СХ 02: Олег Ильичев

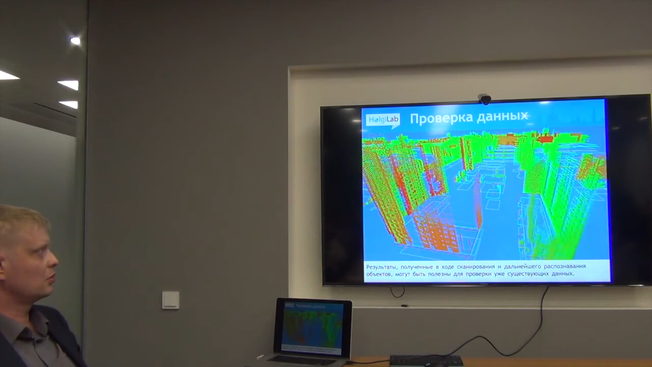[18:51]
Поскольку мы сцену сегментируем, мы знаем, где точки домов, ну и будем знать в ближайшее время, где точки домов, где точки, там, грубо говоря, деревьев. Можем их отличить. Ну и таким образом более подробные планы строить или уточнять те данные, которые, собственно, уже есть. Ну и совсем, если говорить про будущее, то, конечно, трехмерная модель города,